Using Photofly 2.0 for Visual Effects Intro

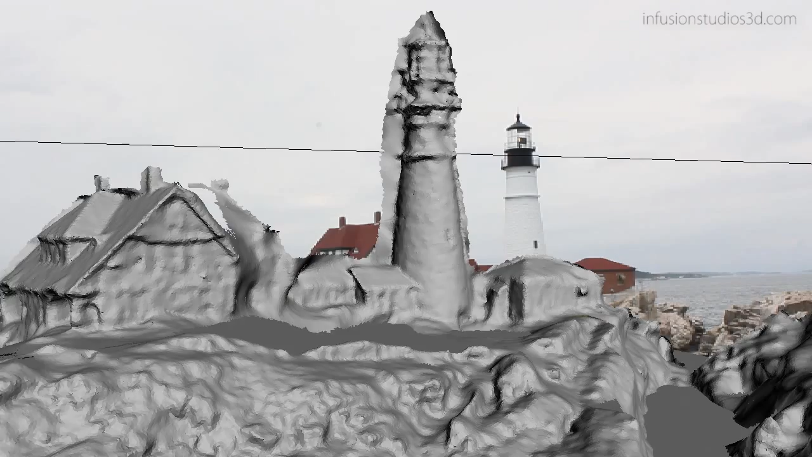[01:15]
This is probably far more accurate than anything you'd do by hand, and it certainly saves you some time.
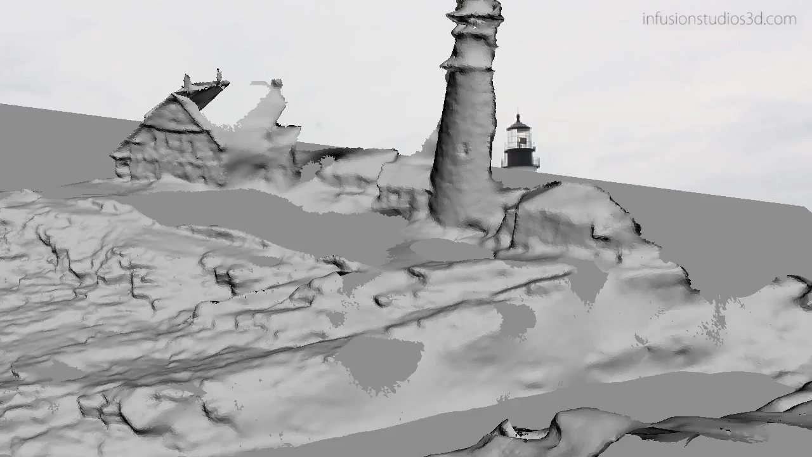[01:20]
So as you can see, Photofly could be very useful in a VFX pipeline, especially considering I took no measurements and only a handful of reference images.